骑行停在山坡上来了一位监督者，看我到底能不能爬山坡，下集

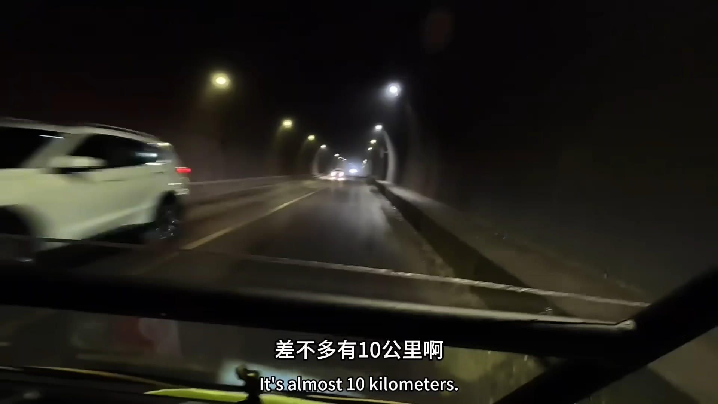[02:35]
这个隧道太长了差不多有10公里啊里面全是灰烏蒙的